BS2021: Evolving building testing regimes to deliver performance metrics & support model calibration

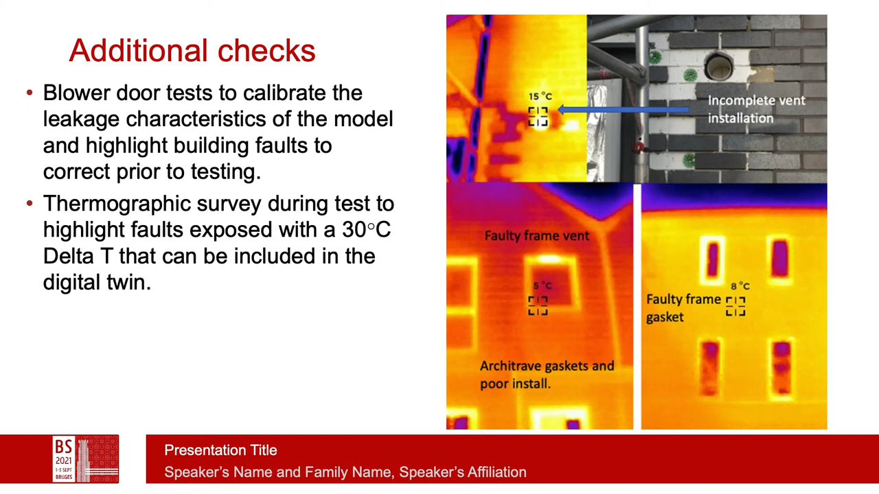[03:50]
The thermographic study also does several of these same tasks and is particularly good because during the test, the delta T is quite high and that exposes some faults which are otherwise difficult to see. The problem with co-heating often is the need to establish long-term steady state conditions in a context of ever-changing weather patterns.